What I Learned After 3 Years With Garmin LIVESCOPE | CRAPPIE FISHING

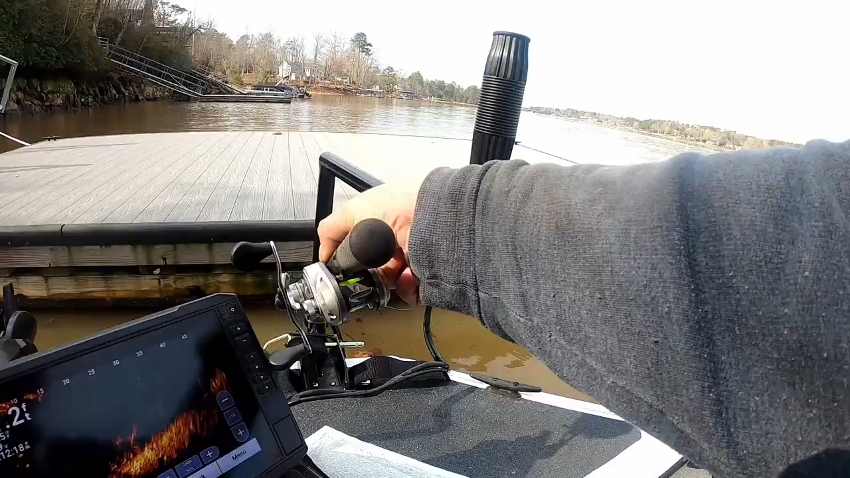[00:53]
It's not that hard to get that many hours on one unit. But I have the LVS32 for reference. That's my most experience.
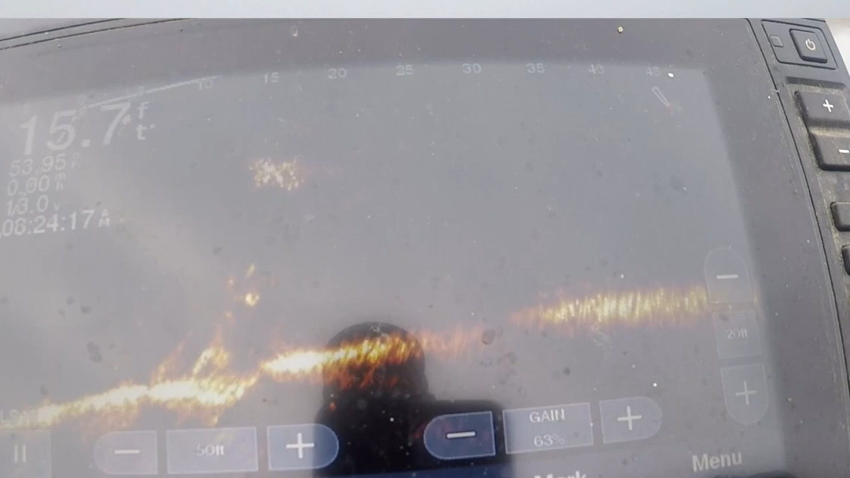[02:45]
On screen: depth 15.7 ft
So that fish is already aware that you're there.